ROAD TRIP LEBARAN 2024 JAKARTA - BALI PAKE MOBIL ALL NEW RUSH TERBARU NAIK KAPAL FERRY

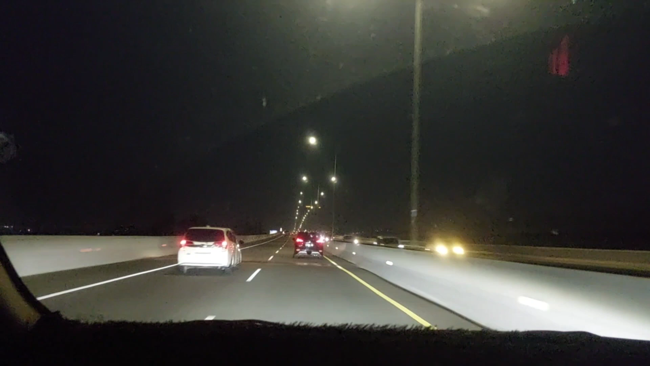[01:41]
ini aku jalannya dari rumah itu sore jadi keluar komplek itu sekitar jam 6 nah ini kondisi saat di jalan tolnya ya tol Jakarta Cikampek ini bener-bener sepi banget pokoknya lancar banget nggak macet nggak padat juga ya kendaraannya seperti yang kalian lihat sendiri ini aku udah lewatin jalan layang jadi ini aku udah gabung di tol
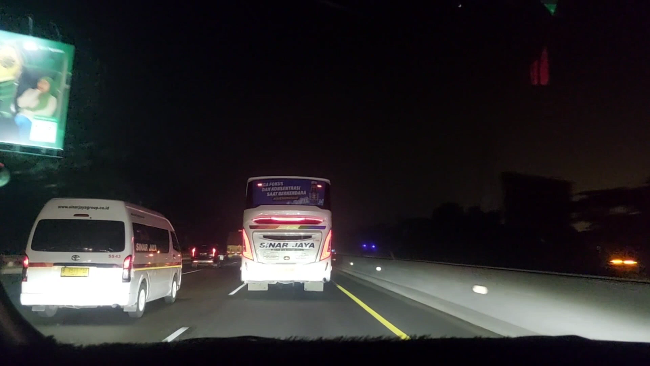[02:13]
Jakarta Cikampek nah ini mulai agak padat ya disini tapi nggak macet juga cuma kendaraannya agak padat aja
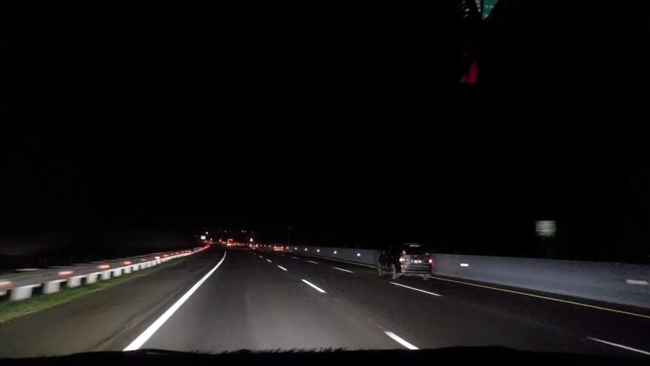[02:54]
lanjut ini kita masih melanjutkan perjalanan ya dan ini bener-bener super sepi
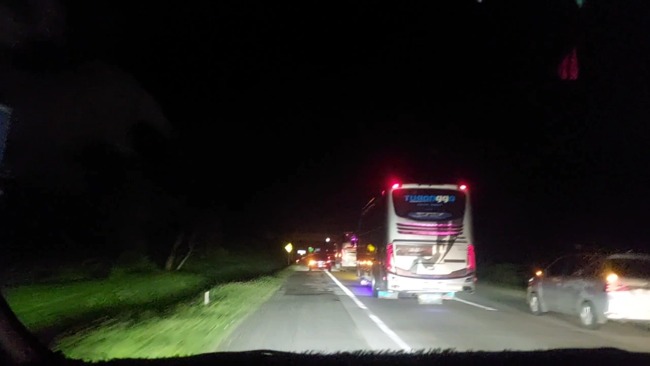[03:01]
banget jalan tolnya nah tapi kadang-kadang kendaraannya juga agak padat ya karena banyak bis-bis besar nah tapi masih oke lah ini nggak macet nggak separah tahun lalu ya macetnya itu sampai bener-bener stuck nggak bisa jalan berjam-jam nah kalau sekarang itu bener-bener enak banget jalanannya aku juga sambil mampir ke beberapa rest area tadi
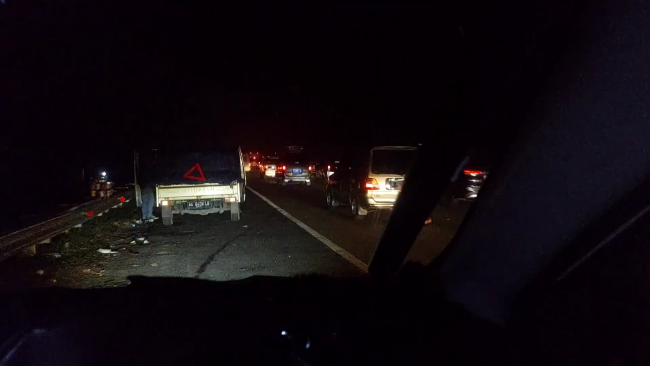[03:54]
ini kendarannya mungkin malam mulai agak padat nah tapi masih oke sih
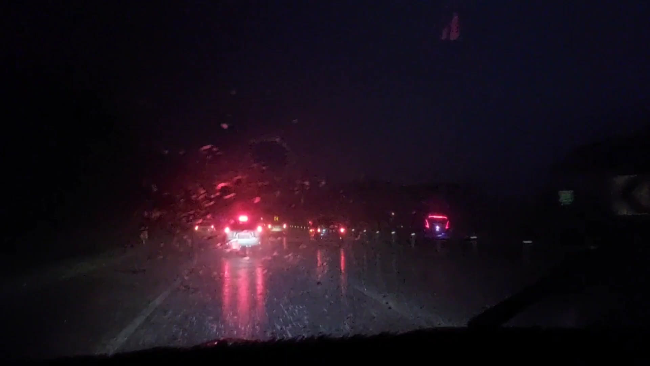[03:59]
padatnya dan ini setelah aku
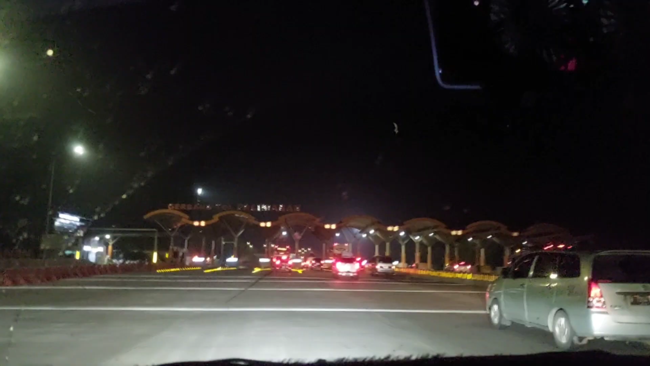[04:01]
selesai kasih makan ini hujan cukup besar juga
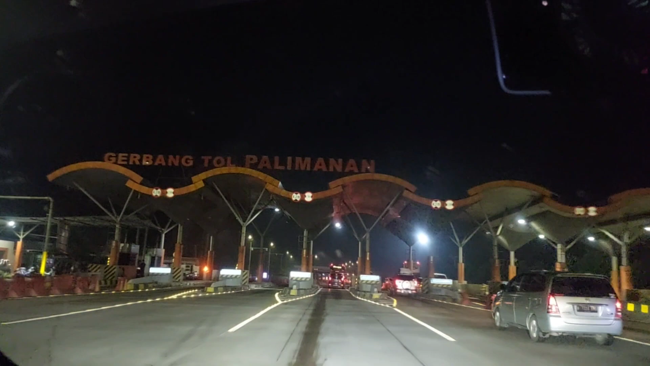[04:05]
hujannya dan ini aku udah tiba di tol Palimanan nah di tol ini kita cuma lewat aja jalan aja jadi belum tap kartu juga dan belum bayar nah lanjut ini aku terus
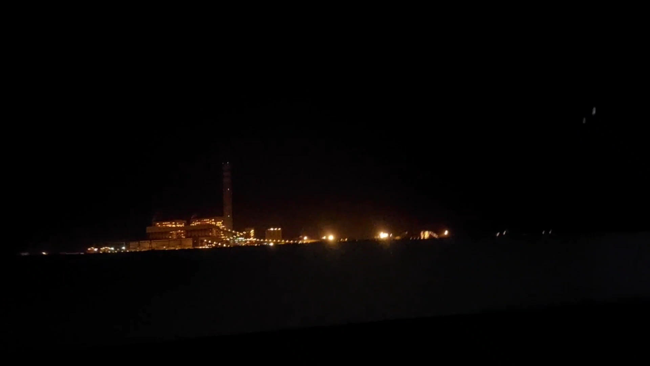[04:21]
melanjutkan perjalanan dan ini aku sekarang udah sampai di pintu
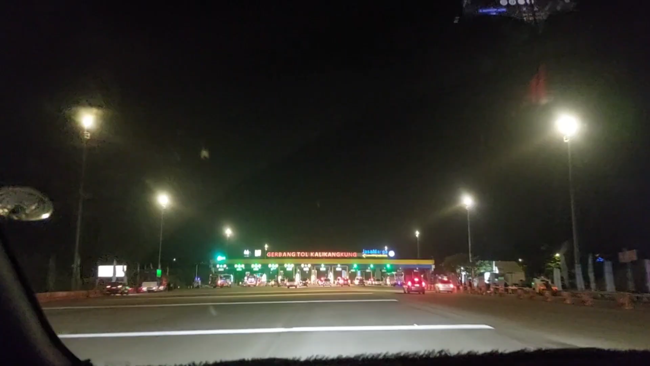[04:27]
tol Kalikakung masih tetap
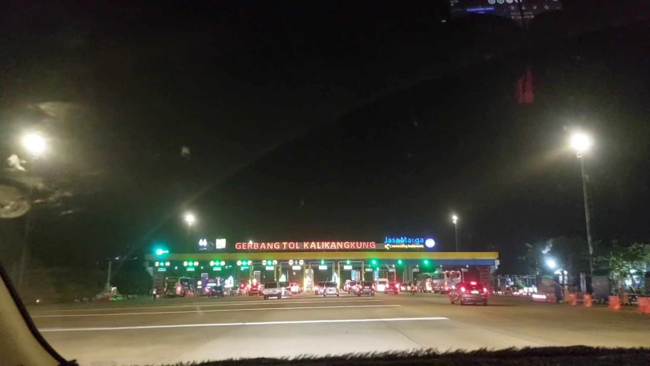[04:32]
sama situasi perjalanannya di tol ini kendaraannya gak gitu rame dan ini aku mau tap it tol di gerbang tol
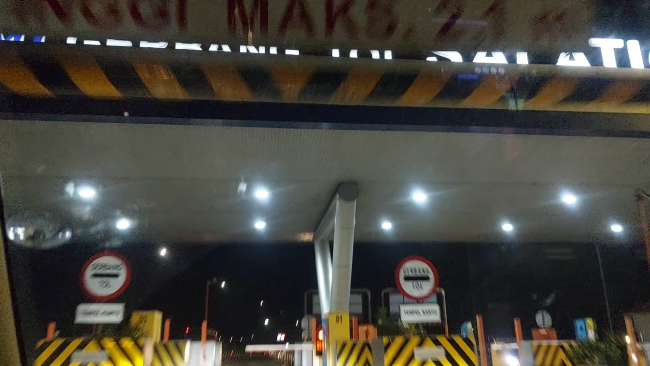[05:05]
nah lanjut ini aku tetap melanjutkan perjalanan dan ini aku sampai di tol
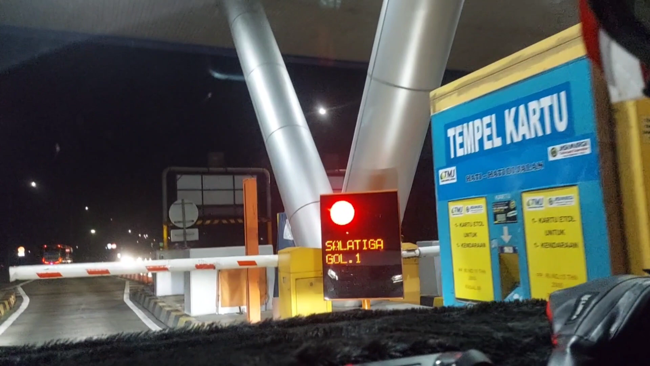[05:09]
Salatiga dan disini tuh aku hanya tap kartu aja jadi
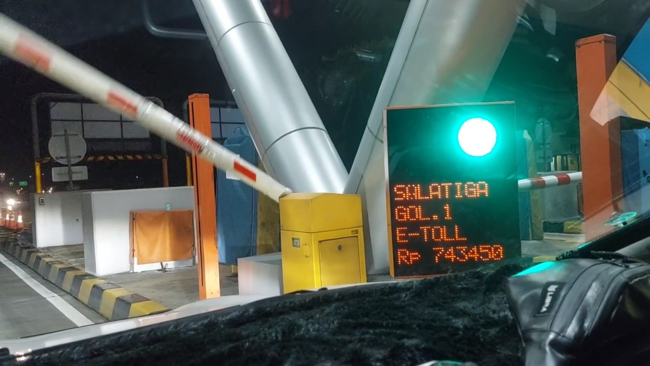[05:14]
belum dikenakan biaya nah habis tap kita langsung jalan terus dan aku tetap melanjutkan perjalananku
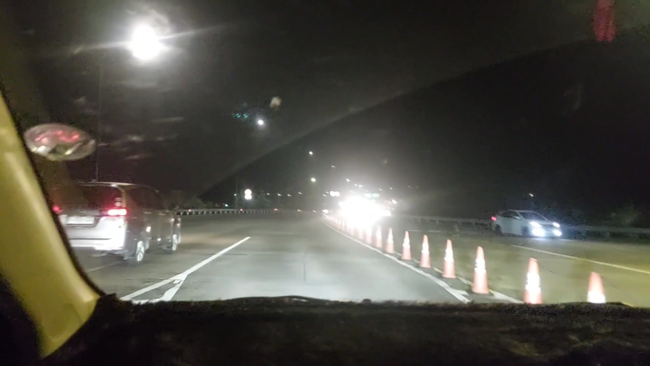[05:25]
hibur lebaran kali ini tuh asli beneran enak banget jalanannya tuh sepi banget ya gak serame dulu ya gak serame tahun lalu maksud aku bener-bener enak banget deh pokoknya lancar banget tanpa kita harus macet-macetan berjam-jam di jalan kan lanjut
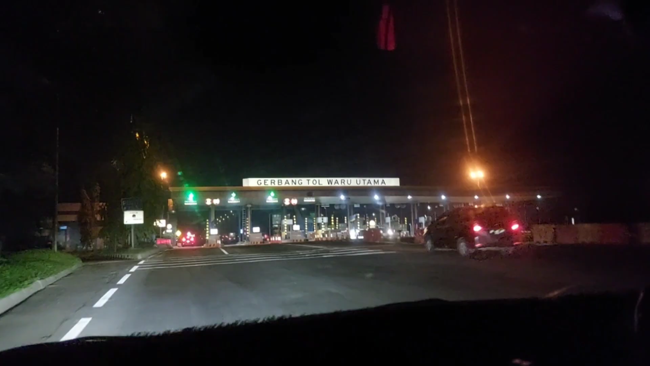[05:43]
ini aku sekarang udah sampai di gerbang tol waru utama
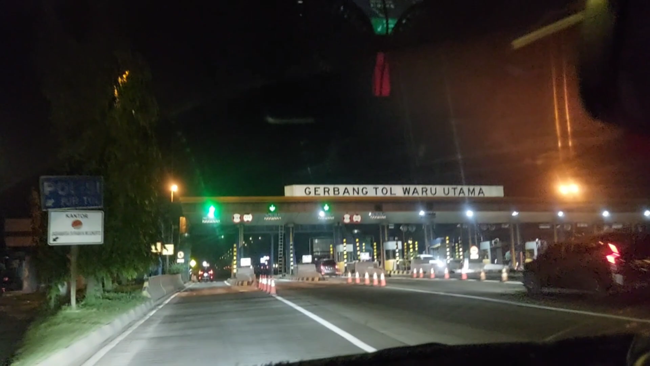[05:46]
dan disini juga aku hanya jalan terus jadi gak tap kartu juga
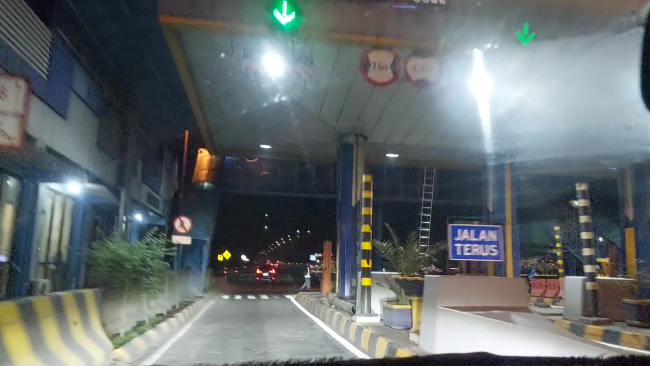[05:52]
dan ini aku juga sekarang udah
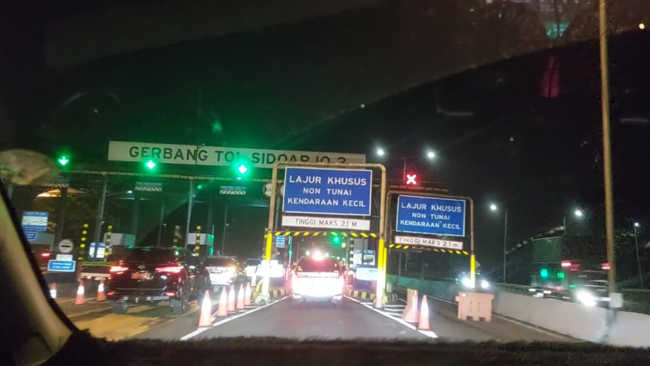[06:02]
ada di gerbang tol Sidoarjo 2 dan disini hanya dikenakan biaya tolnya itu sebesar 10.000 rupiah aja dan aku tetap melanjutkan perjalananku
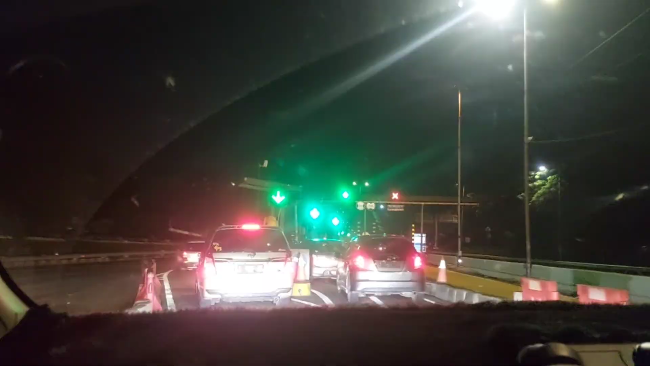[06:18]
supaya sampai di tempat tujuan karena ini pertama